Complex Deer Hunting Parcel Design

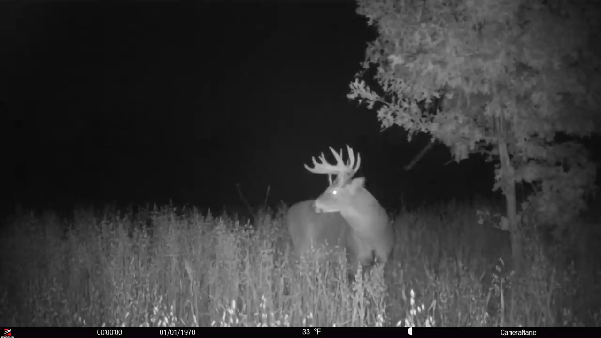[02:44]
I would say it was in the 180s to 190. It was just a younger version of that big one. So who knows what it's going to blow up to this year? They didn't hear of anyone shooting it.